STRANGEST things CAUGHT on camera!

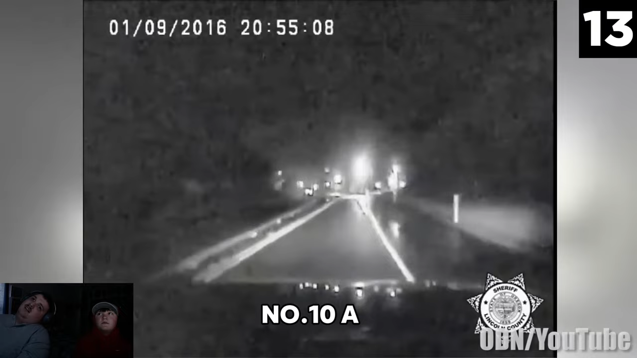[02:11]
What the hell is that kid? That's a troll when his headlights shone across something running towards him. The officer is surprised to find a small child standing in the middle of the road without any adults nearby.
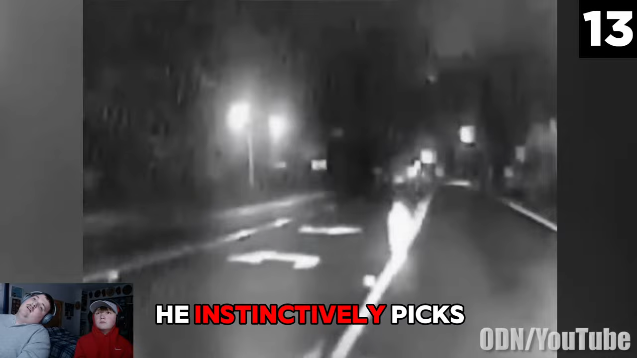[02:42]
He instinctively picks the toddler up, and just moments later, a Mack truck plows by very close to where the child was first spotted.
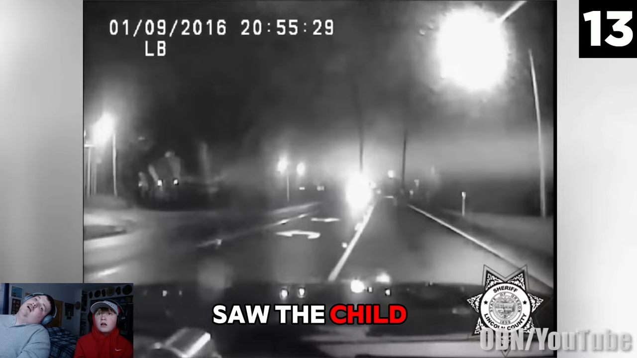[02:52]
It's a good thing the police officer saw the child first because I doubt the driver of the tow truck would have noticed until it was too late. Apparently, the child had wandered out the front door of his home when no one was looking and took off down the busy road.
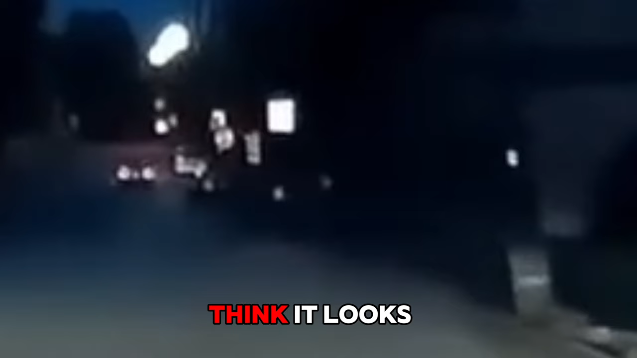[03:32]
I personally think it looks like someone could be stepping into his line of movement here. It happens quickly, so I'll play it again in slow motion. Let me know if you see it. See the two dots? Yeah. I don't know. That could just be a jack up in the camera. But when he pulls up to where the lights were, he and his friends are surprised to find nothing's there. Where did it go? I think it was just a hiccup in the camera. Yeah.
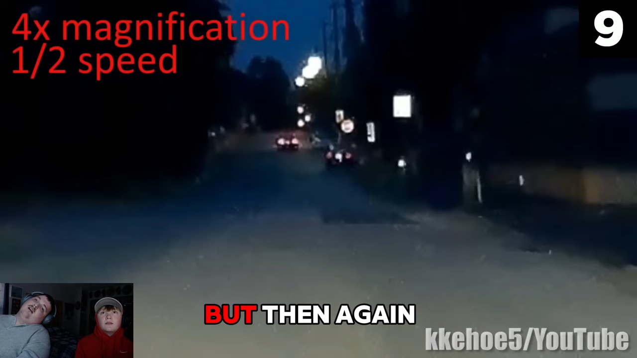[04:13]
I guess his headlights could have been reflecting off of the parked car, but then again, the angle doesn't exactly seem to match up.